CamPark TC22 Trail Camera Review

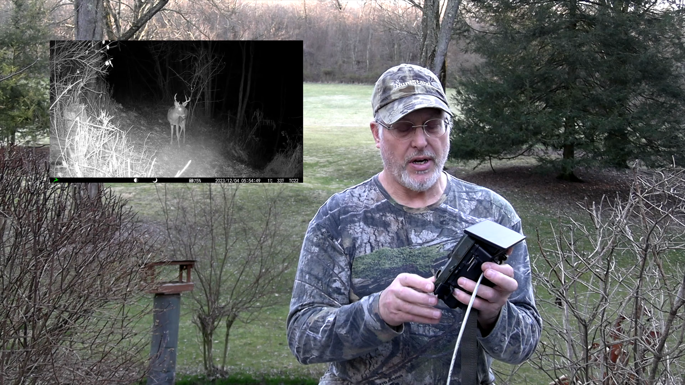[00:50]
camo it's pretty nice camera and it's guaranteed for a year on battery and i'm not going to get too involved